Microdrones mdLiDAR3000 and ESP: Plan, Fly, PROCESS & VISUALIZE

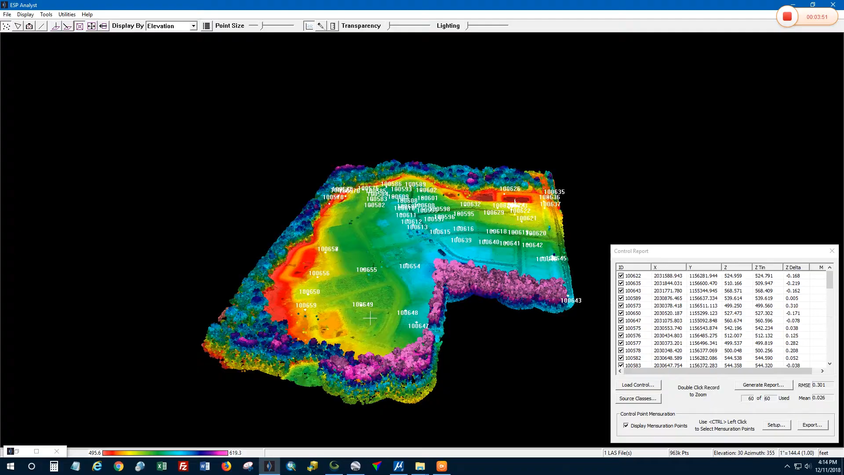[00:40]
We're able to quickly process and do a quick visualization of what we have captured out there in the field and see that we have enough overlap and that the data looks very good.
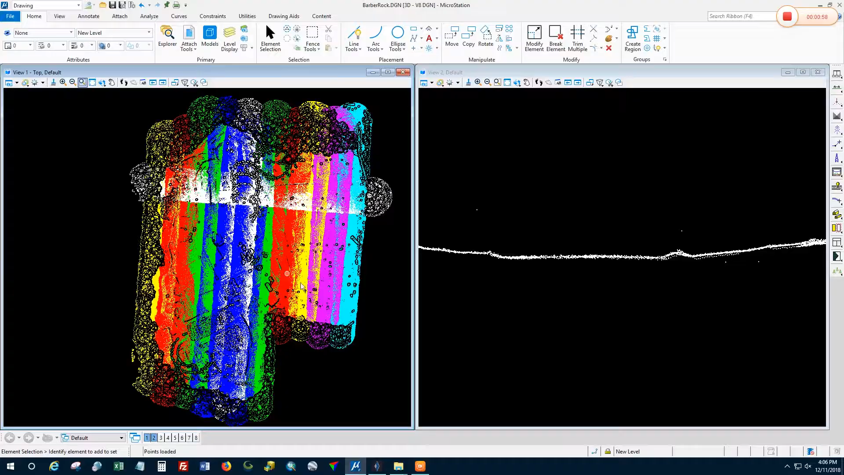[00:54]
so you're using a Planix POSPAC to correct the trajectory of your LiDAR data,
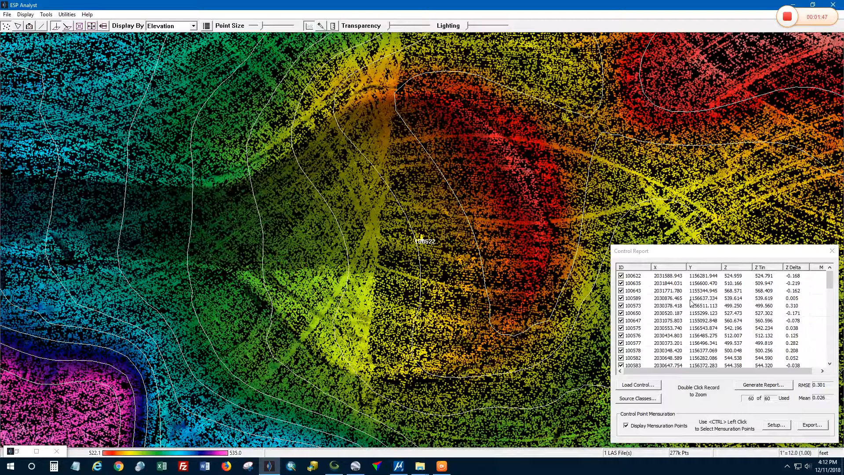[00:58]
you're using MD LiDAR to create a point cloud,